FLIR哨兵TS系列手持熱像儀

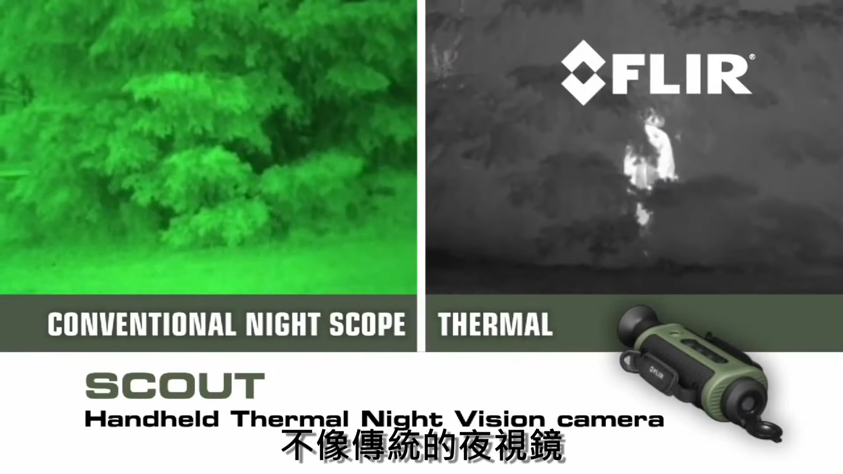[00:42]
night scopes Scout makes images from heat not light sensing
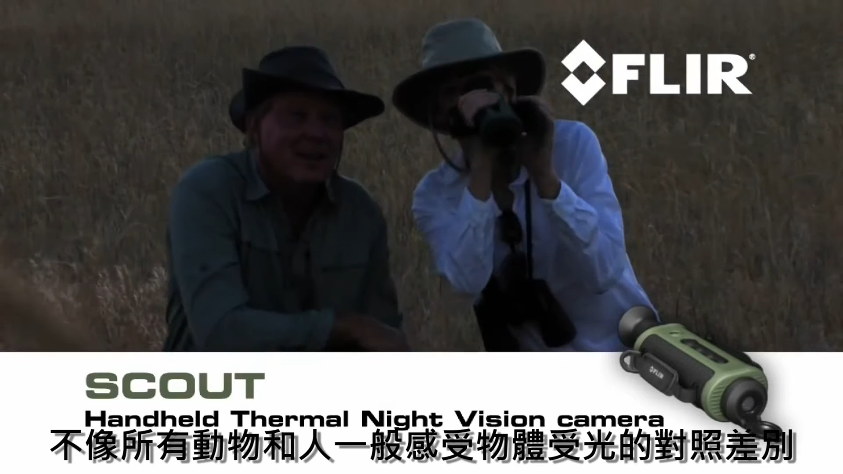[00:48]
thermal and contrast differences that all animals humans and objects emit allowing
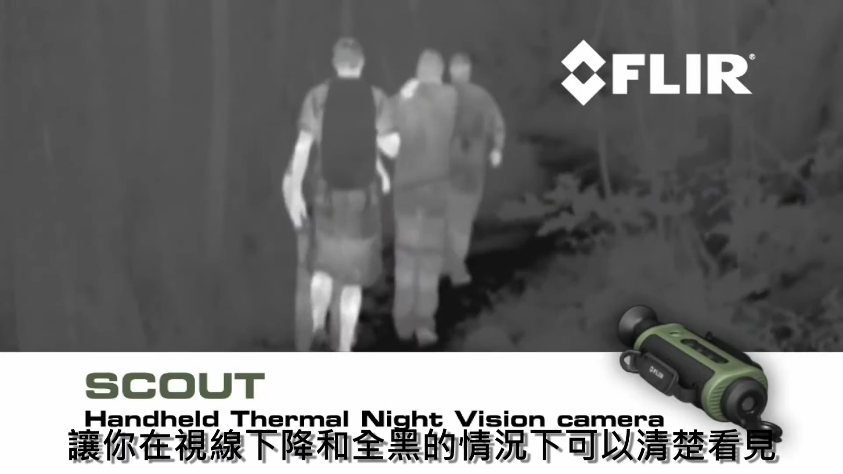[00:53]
you to see clearly in reduced visibility and in total darkness you'll
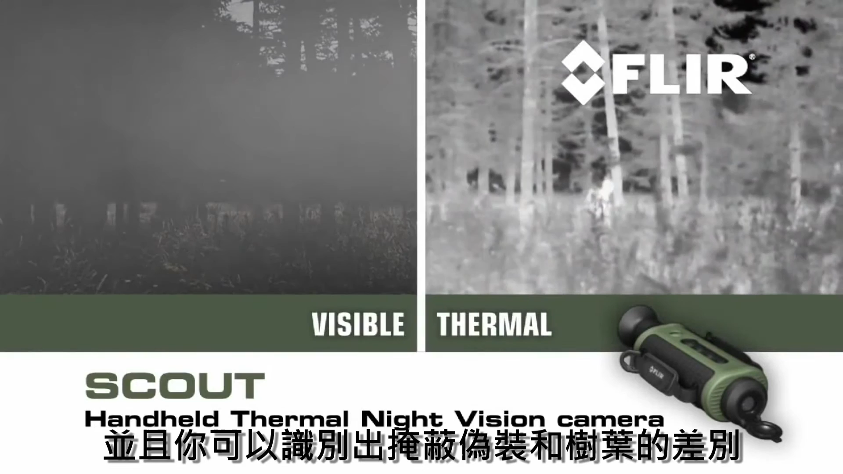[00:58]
be able to tell camouflage from foliage to help you keep tabs on the rest of your party track
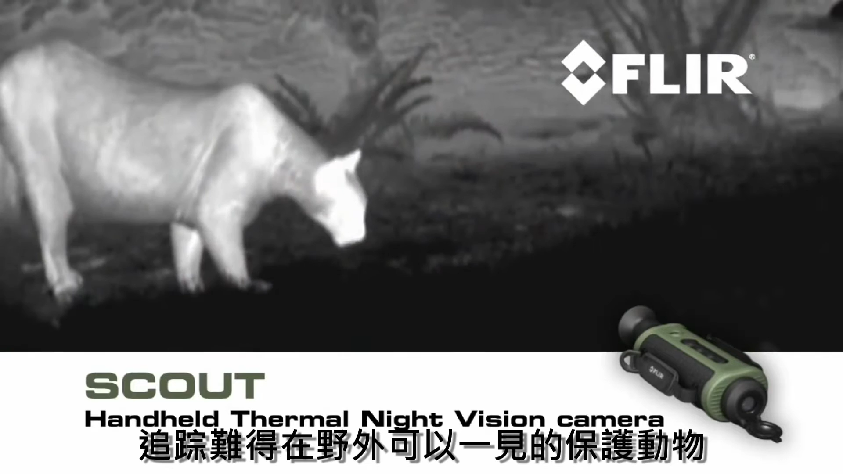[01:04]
and observe hard-to-see wildlife even after sunset navigate when
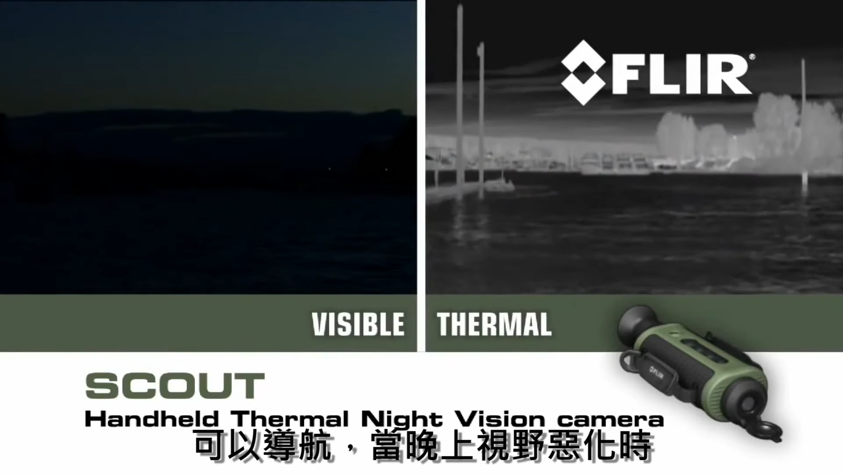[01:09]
conditions deteriorate and at night and see more and much farther than with any other night vision technology
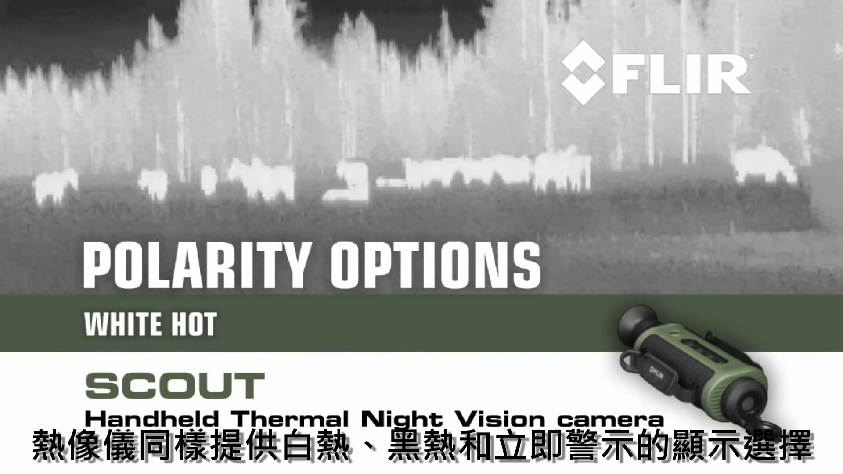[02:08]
hot black hot or insta-alert polarity options